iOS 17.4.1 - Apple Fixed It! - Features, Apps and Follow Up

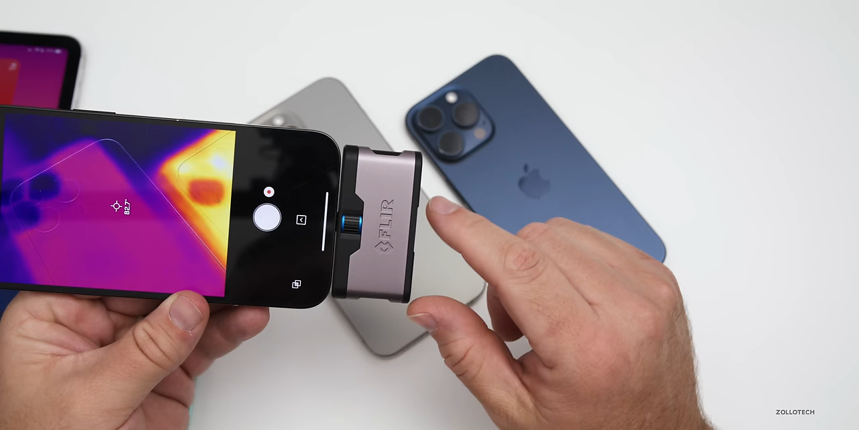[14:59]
one that i haven't been using with the non-revised version we're at about 83 degrees fahrenheit again in celsius we're at about 31.8 degrees or 32 degrees celsius and then on the one i haven't been using 28.7 degrees celsius
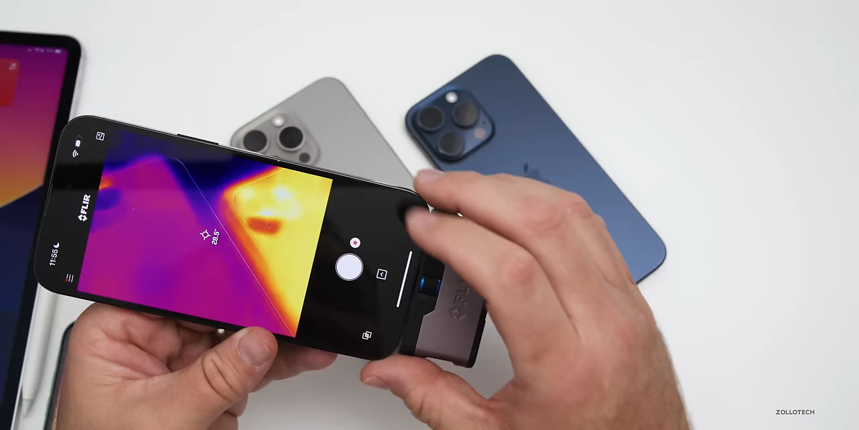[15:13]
so overall again it's not super hot to the touch or anything it feels nice and cool and it's well within what it should be especially just from